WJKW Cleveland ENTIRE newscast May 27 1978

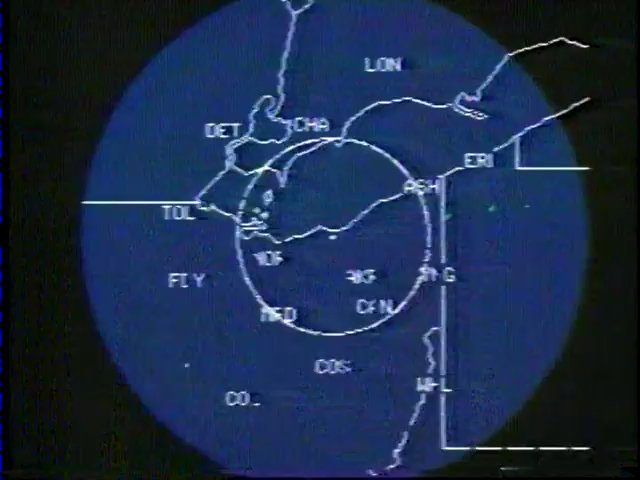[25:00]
A quick look at National Weather Service TV8 color radar shows us no precipitation anywhere in sight.